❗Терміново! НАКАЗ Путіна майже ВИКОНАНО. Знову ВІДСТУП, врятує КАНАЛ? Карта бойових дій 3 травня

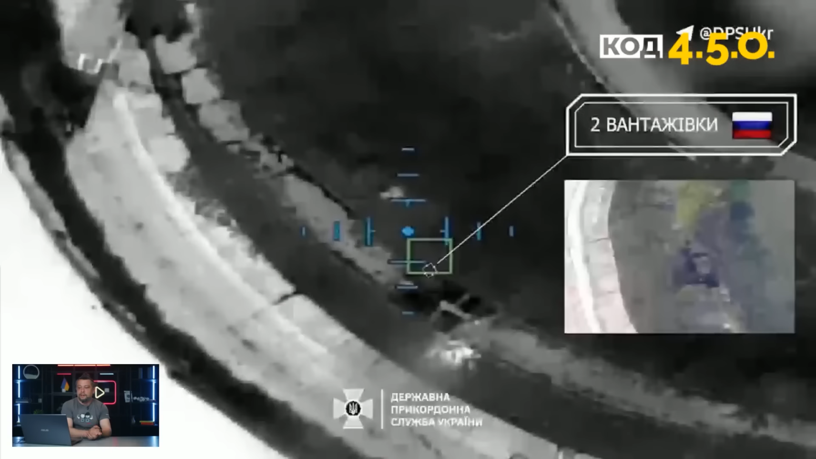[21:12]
Давайте подивимося якраз на лівобережжя Херсонщини,
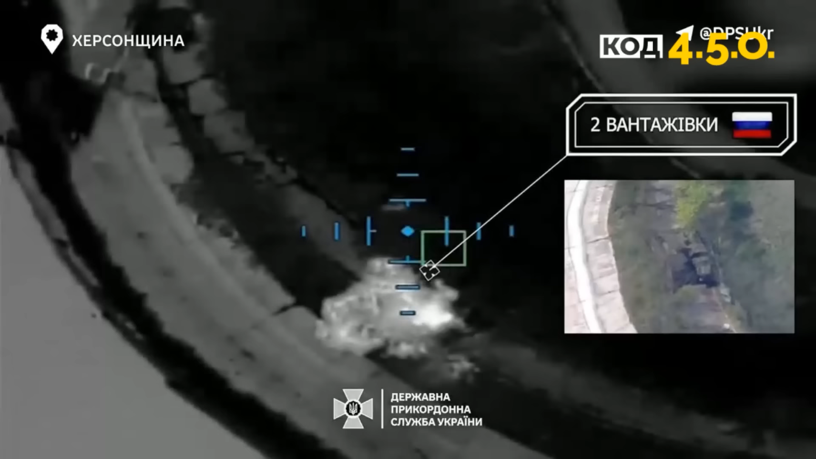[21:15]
де група ударних БПЛА від прикордонників впродовж тижня на лівобережжі Херсонщини прикордонники працювали і знищили 5 одиниць автомобільної техніки,
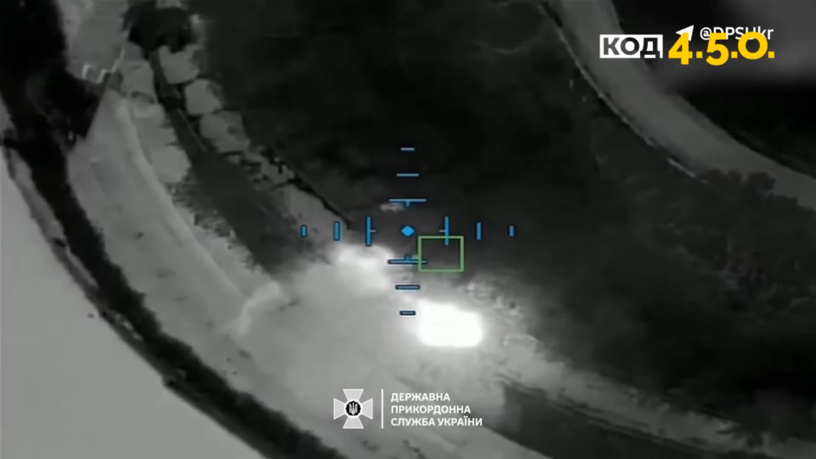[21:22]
загарників, польовий склад,
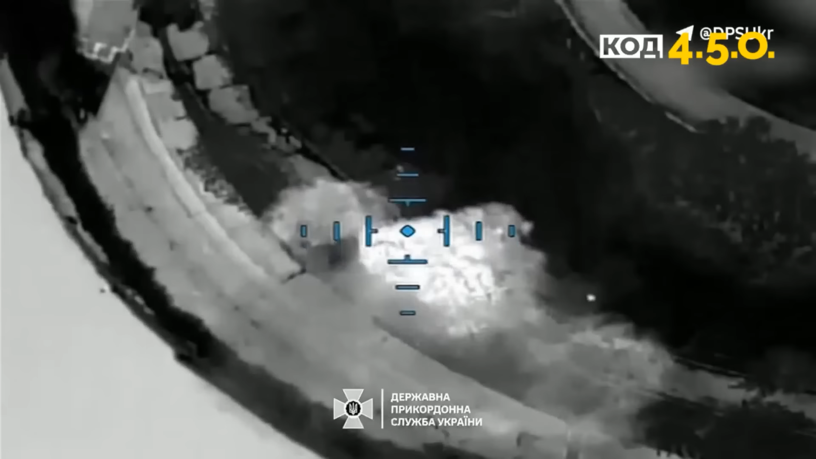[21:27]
майна та позицію зі станцією Репа.
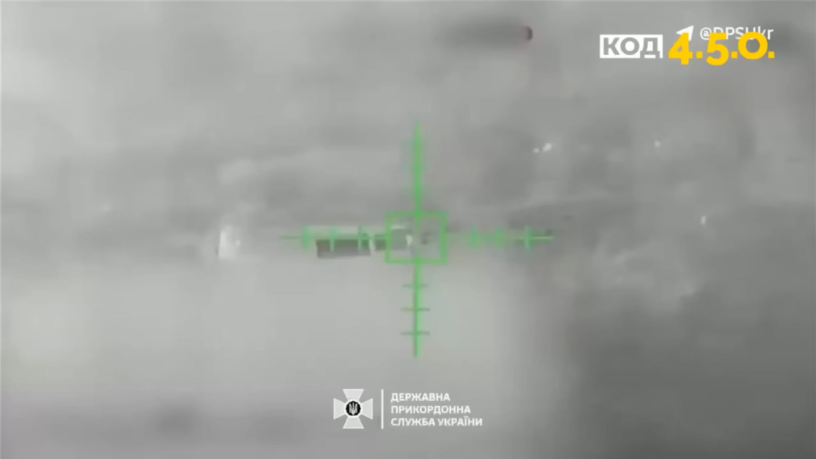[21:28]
Також нанесли вогневе враження по опорних пунктах ворога.
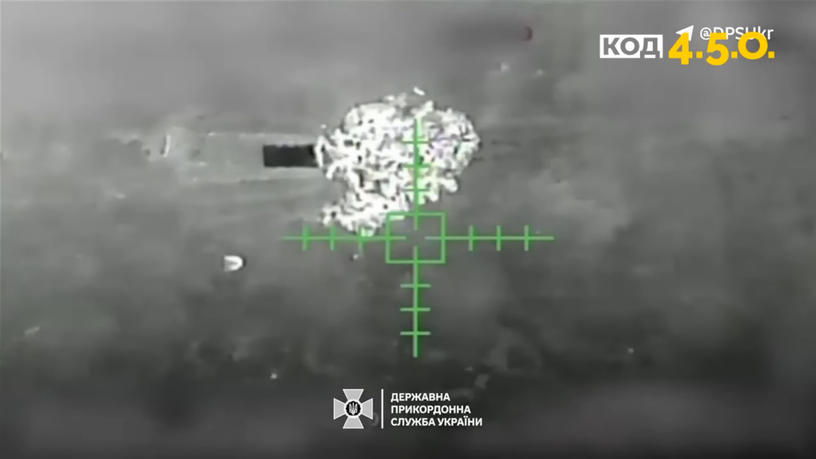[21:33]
Не дають ні на хвилину спокою, дрони літають,
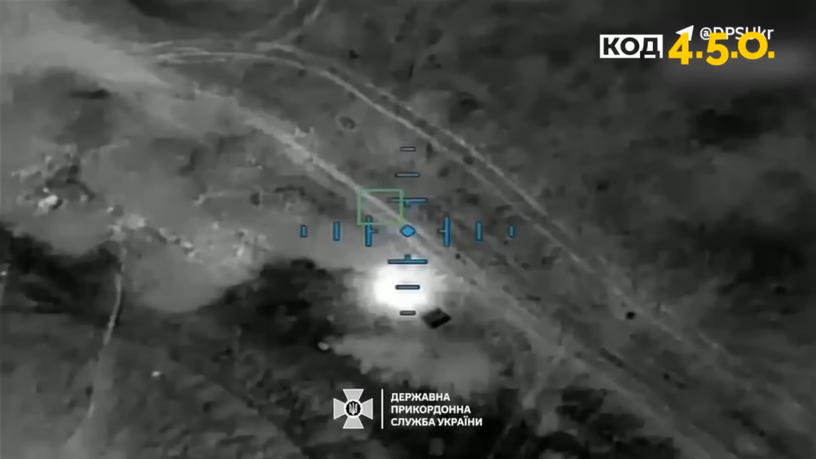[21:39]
дрони кішать, є навіть вже і відео.